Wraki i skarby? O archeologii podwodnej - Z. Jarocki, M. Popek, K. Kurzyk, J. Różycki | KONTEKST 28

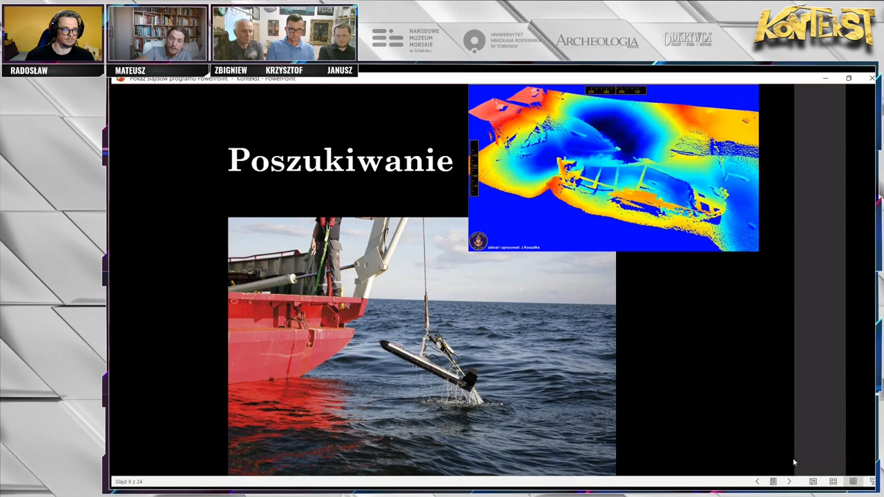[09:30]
które pokazują nam, co wystaje z dna, a czasami nawet co znajduje się w dnie. Ale to już są bardzo specjalistyczne rzeczy, o których ja tam nie będę za bardzo się rozwodził.
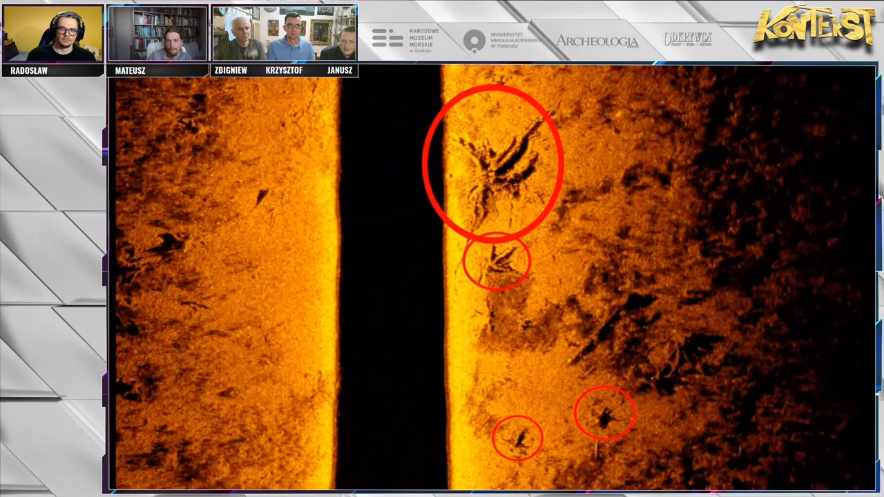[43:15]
po orce to coś widać, tutaj widać te drzewa, tak, czyli to są akurat małe przerzucerie,